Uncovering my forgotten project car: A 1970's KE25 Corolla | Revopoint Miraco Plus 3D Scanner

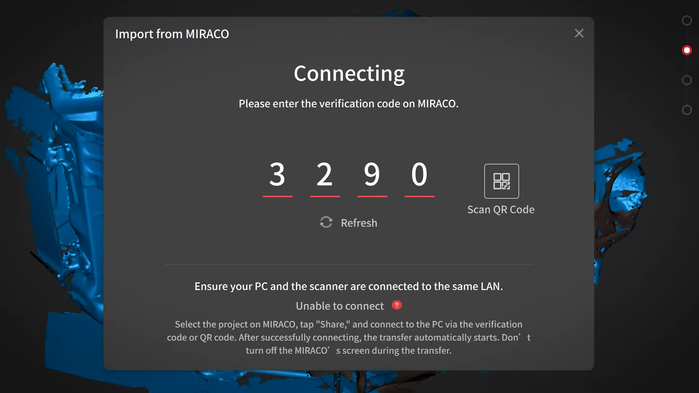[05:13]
I did realize that I was yet to actually try the alignment tool on my computer rather than the scanner,
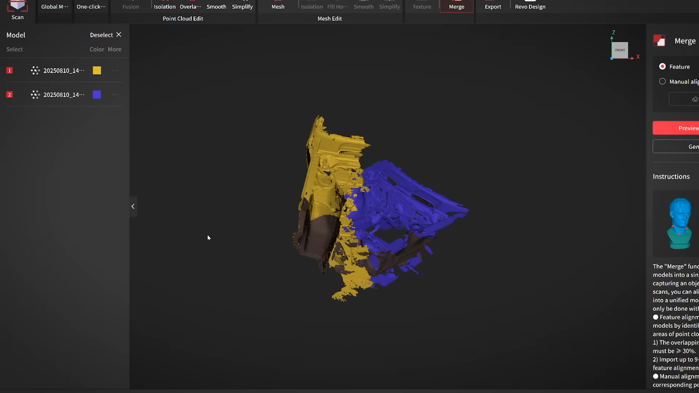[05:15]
so I decided to also try connecting via Wi-Fi for the first time.
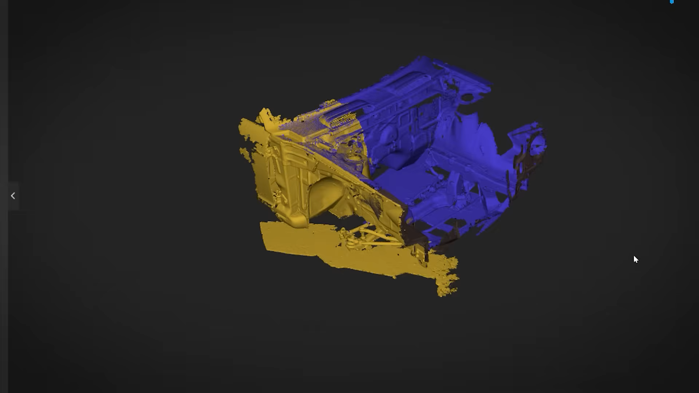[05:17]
I think it might have been even quicker to connect and send rather than the cable to be honest,
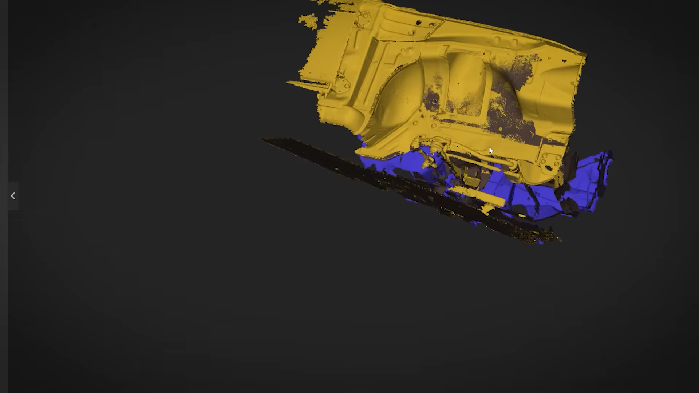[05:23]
and this view makes it a little easier for you to see the level of detail in the scan.
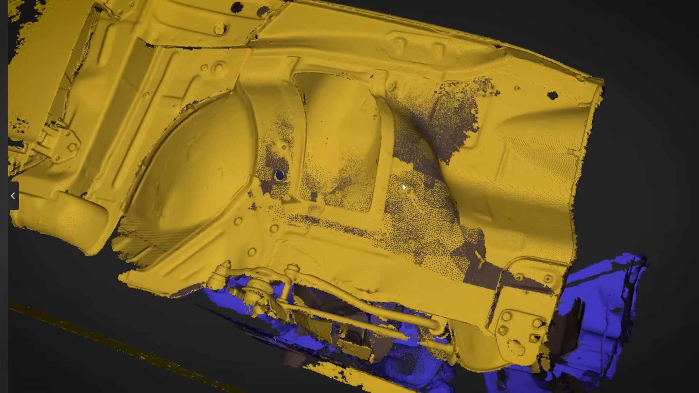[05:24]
This is a good first test as I will also attach an upright
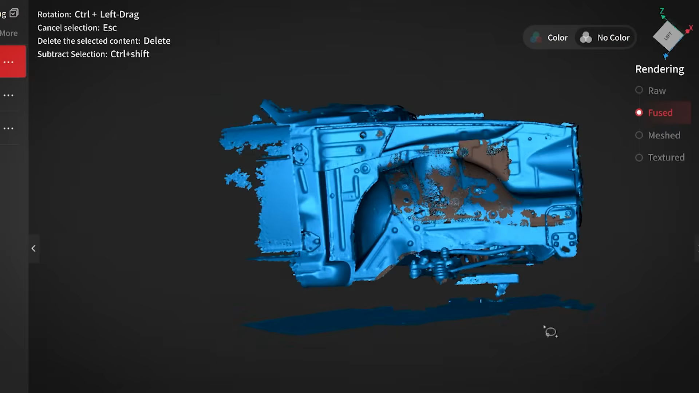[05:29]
so that I can scan the complete
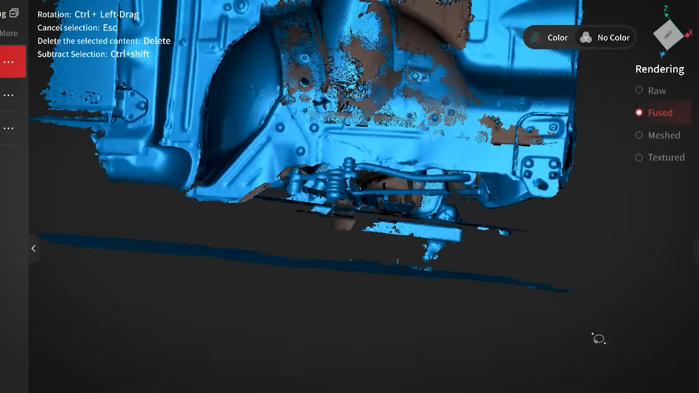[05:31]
KE25 suspension before swapping to the KE70 cross member, etc.
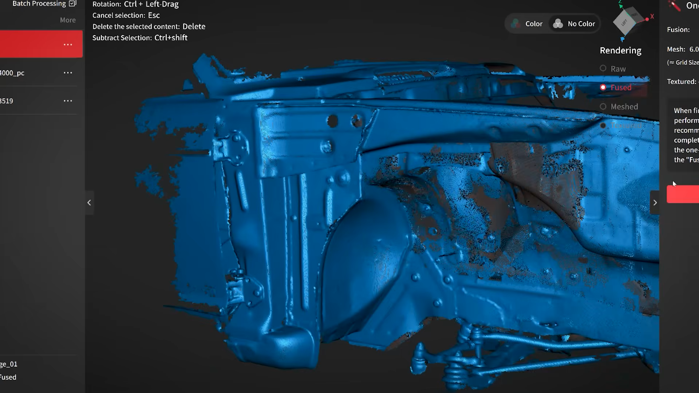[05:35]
There is a lot involved in a suspension design, so for now that one is certainly a bit further down the list.
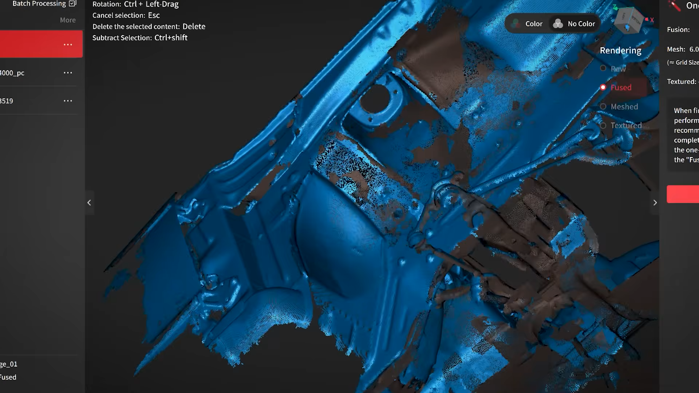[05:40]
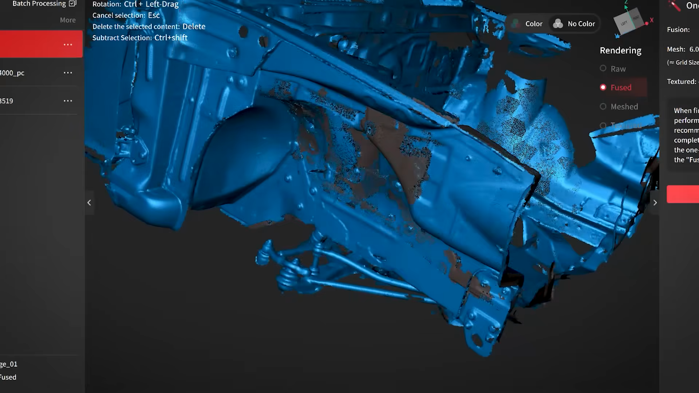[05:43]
You can see already that it's coming out pretty well, seeing as I've got the scanner out and I'm sure at least one of you might have thought to yourself, well, if you do actually build this track car, then what engine are you going to put in there?
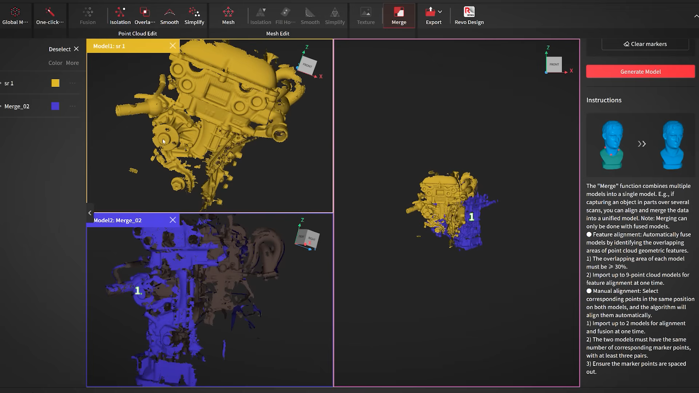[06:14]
You essentially manually select the points in the same position on both models, telling the software how to align the parts.
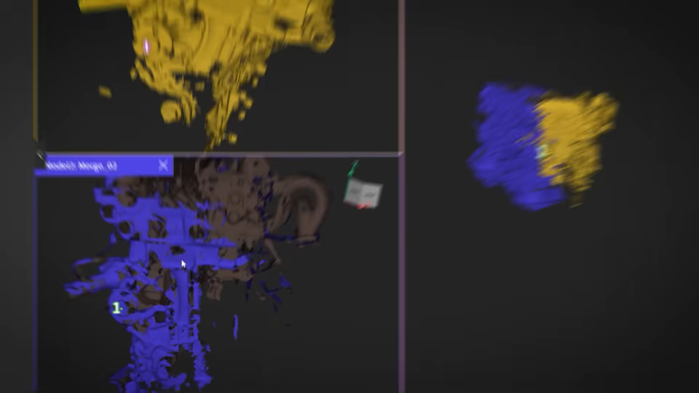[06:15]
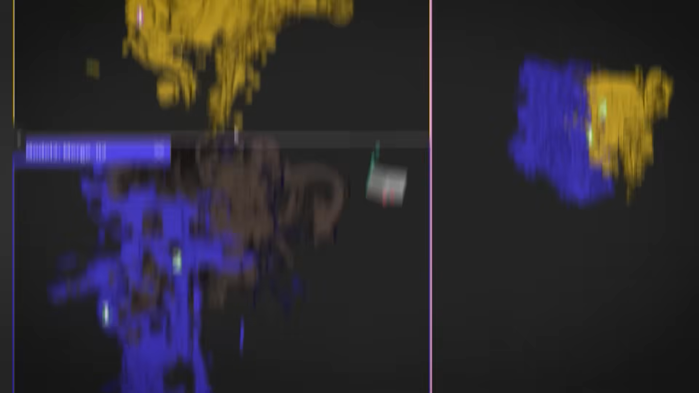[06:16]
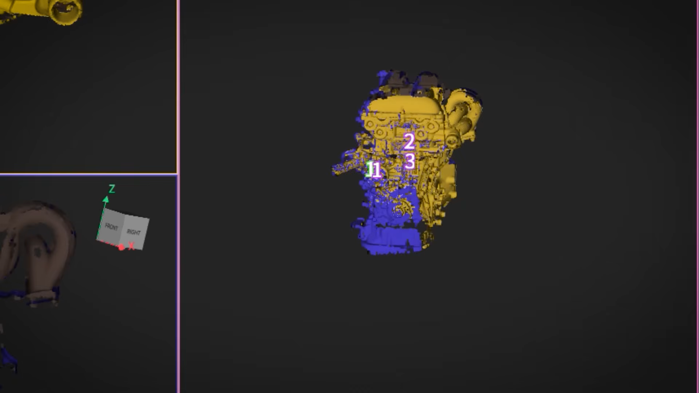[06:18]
You can see here it produces its best guess each time, and in this case, by the third point, it's got it bang on.
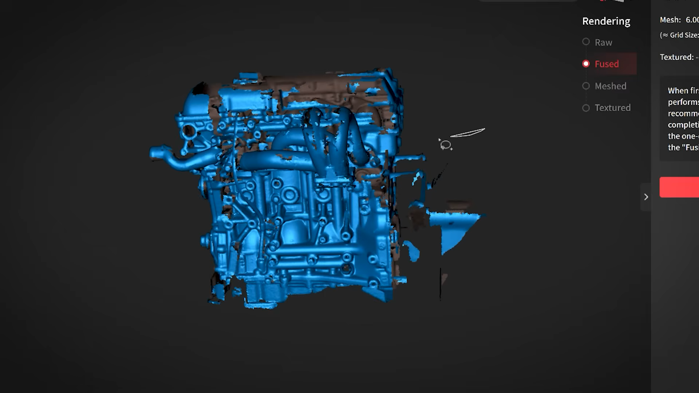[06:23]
It is still a very quick, rough model, but let's have a look at how it might fit in the engine bay.
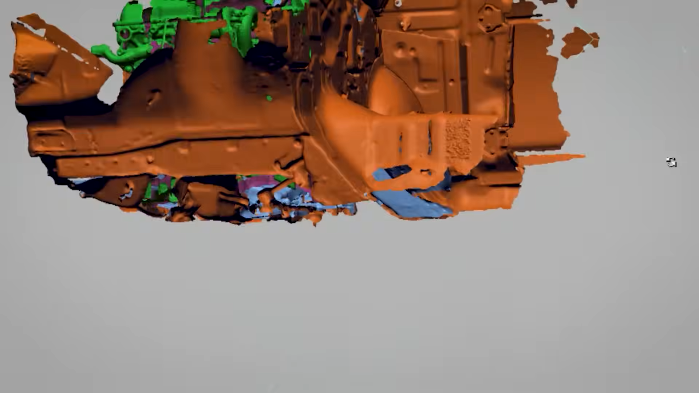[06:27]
So this quickly shows how it might initially look together, as well as what areas are missing from the scan that I can go back and pick up.
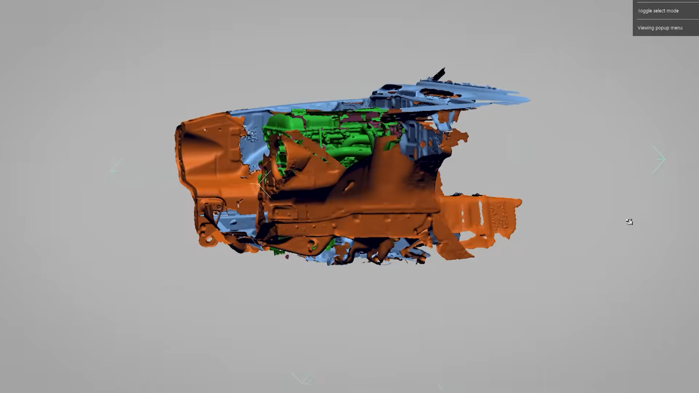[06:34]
We've already done a scan of the 5k block, and even just throwing that in there we can immediately see how much bigger even just the block of the SR is in comparison.